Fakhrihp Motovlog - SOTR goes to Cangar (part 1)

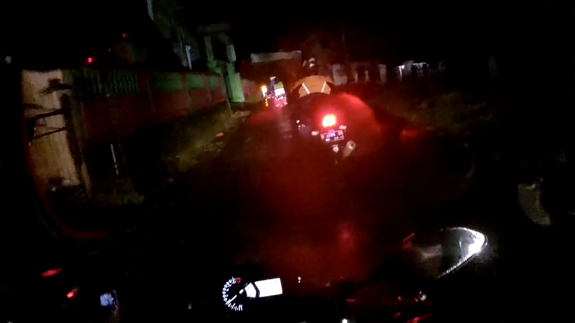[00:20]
Halo guys, yo yo yo, welcome back to Fakri HPM Auto Vlog. Ini gue lagi OTW asik. No, adusan Batu, Malang, Mojosari, Mojokerto.
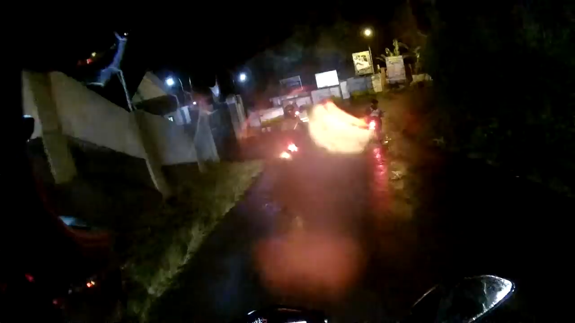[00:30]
Ini sekarang jam 12:30. Gue mau OTW sama teman-teman komunitas Pusar Pride Chapter Surabaya. Komunitas ya, bukan klub.
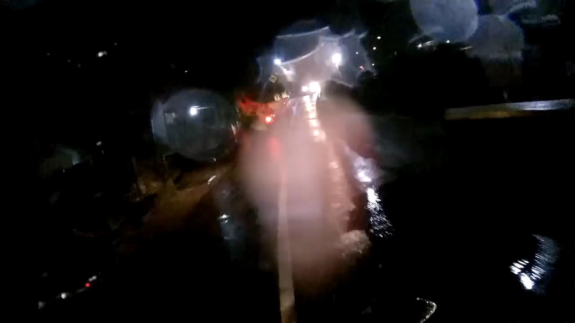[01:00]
Jadi rencananya kita mau ke Payung, mau sahur.
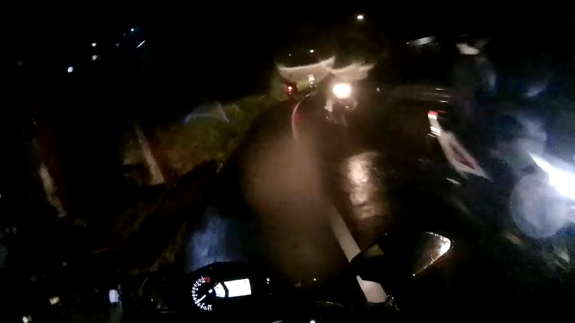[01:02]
Ini kita udah setengah perjalanan. Tadi dari Surabaya ke sini gua gak ngerekam sama sekali karena hujan deras. Jadi ya sama aja, kayaknya gak bakal dapet apa-apa. Ini kita ada 12 motor. Kebanyakan sih most of all itu pakai Pulsar. Tapi ada beberapa motor lain, ada yang pakai Ninja, gua pakai MT, ada yang pakai CBR, terus di depan tuh ada yang pakai Gorilla.
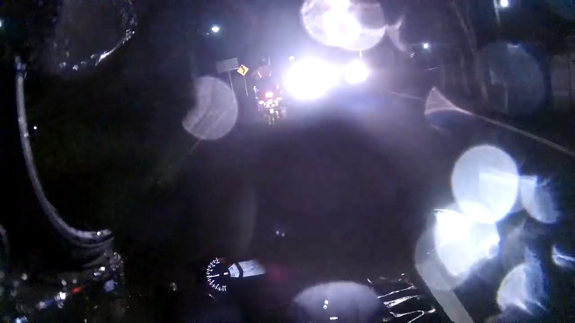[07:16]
Kabutnya gila banget. Kabut banget coy, gila. Jam setengah satu nih kabut. Oh ya, ini maaf ya kalau misalnya apa kameranya buram,
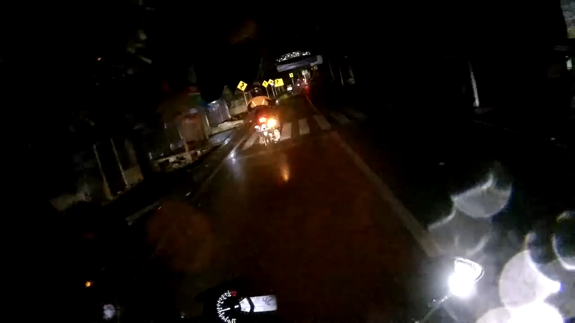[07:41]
soalnya ini gerimis banget, gerimis gerimis dikit-dikit gitu.